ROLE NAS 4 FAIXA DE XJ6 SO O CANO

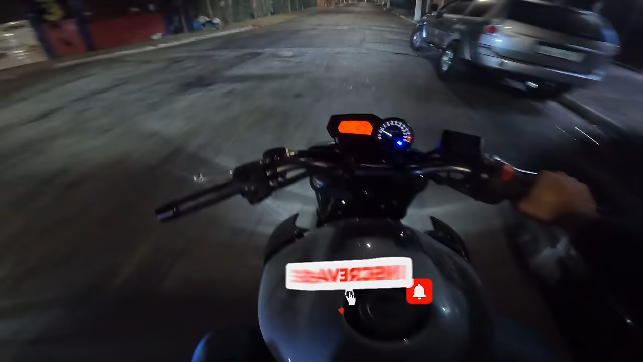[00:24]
Só que o XJ sem retrovisor, sem escape, daquele modelo que vocês gostam. E vamos pra cima. Carregando 600, filho. Sport, tá, pô, bagulho mó chave.